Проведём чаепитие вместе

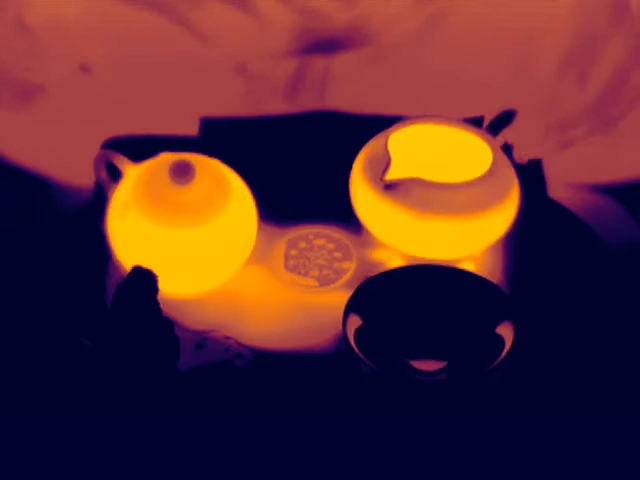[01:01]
Чахай у нас прогрелся. Теперь прогреем пиалу.
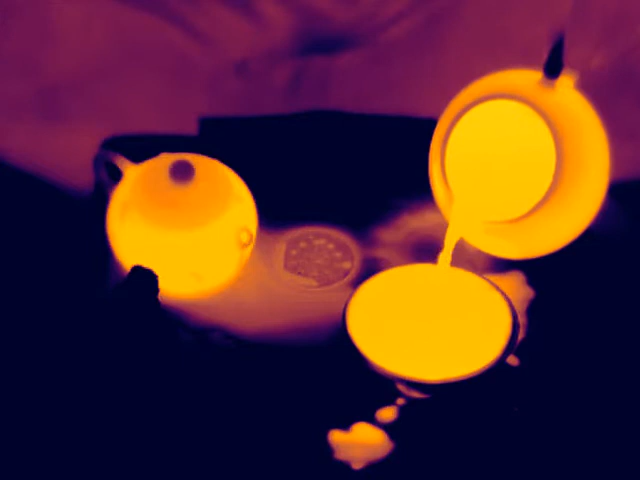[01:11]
Ну и выливаем остаток горячей воды на чайник,
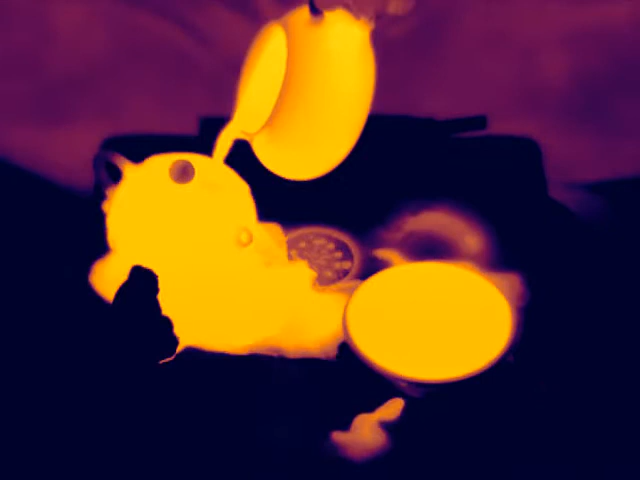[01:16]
чтобы прогреть его еще раз сверху.
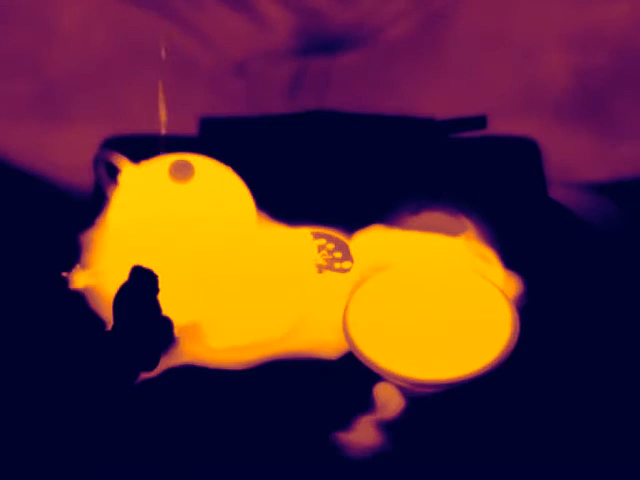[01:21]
Чайник это, как мы все понимаем, самое главное.